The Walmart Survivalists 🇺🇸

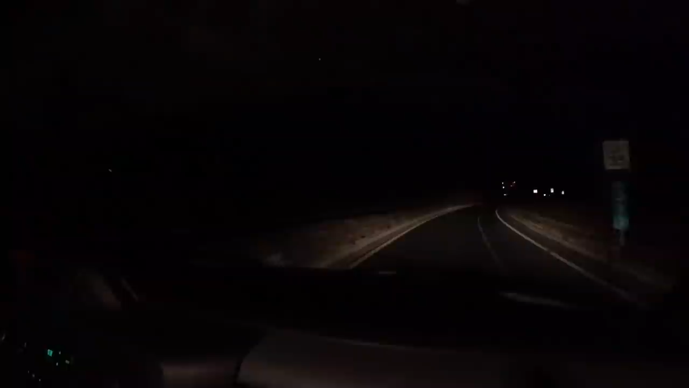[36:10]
So it's coming up on the right hand side after Pago's Pizzeria. There's a Holiday Express as well. Holiday Express. Oh, if all goes tits up, you know. Oh, look at RB parked outside there. Yeah. Easy. We know that they have Wi-Fi, so at least we can do that. Yeah, maybe we found our home. Yeah, no point in going all the way back for that, is it? Nope. No.
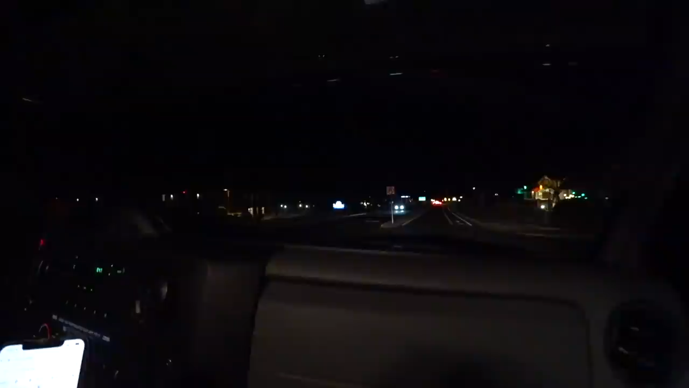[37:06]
Okay. Slow down as much as I want. Hey, it's the next one. Possibly in here. Hold on. That must be the next one. Or is it in here? No, it's down there. Right. Right. Yeah. Roundabout? Yeah, right here.
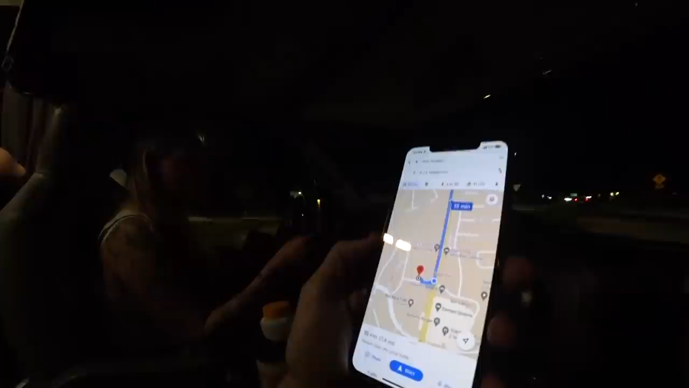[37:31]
Then it's right again, a little right up there, not a little up, straight up.
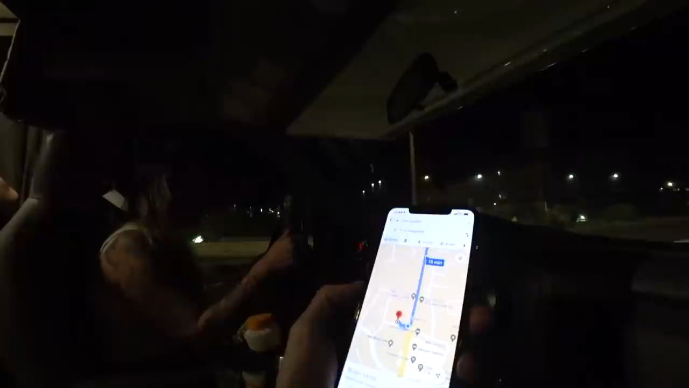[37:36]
It's supposed to be Village. I think it's right there. Oh, there we go. Oh, PJ's Pub go. And Grill. He's flying the flag, a patriot like us. What about Roy? No. That's disabled.
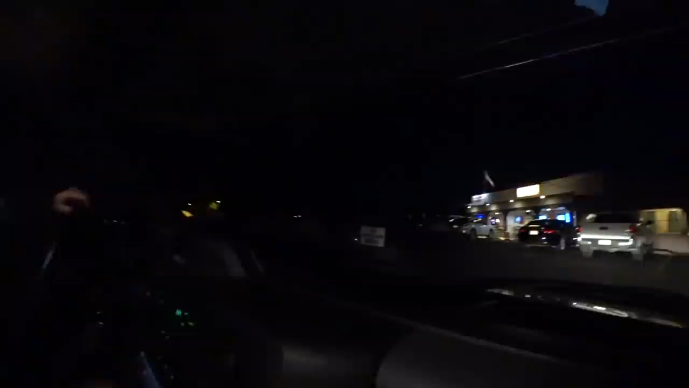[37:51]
These are all disabled ones. Oh, well. This looks mighty promising. This does look promising. I think he has electricity. Yeah.